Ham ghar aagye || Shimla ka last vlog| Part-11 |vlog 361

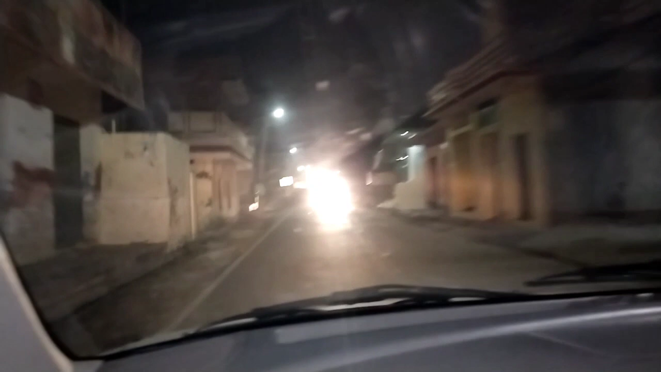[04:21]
ये देखो बोर्ड लगा हुआ है अलाहर, अभी दिखाते हैं आपको, ये देखिए भाई, चांदनी चांदनी थी वहाँ, जो बात है भाई।
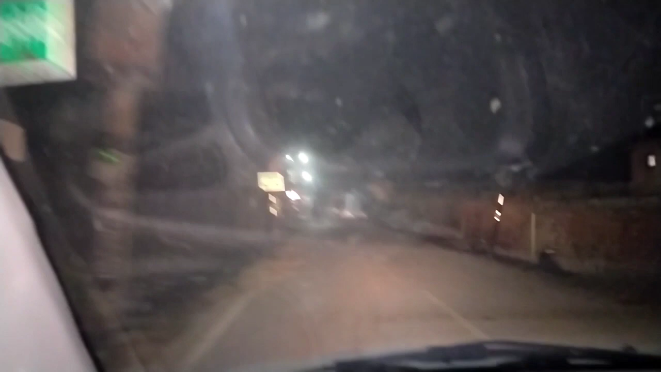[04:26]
ये हम अलाहर पहुंच चुके हैं और बहुत अच्छा लगा।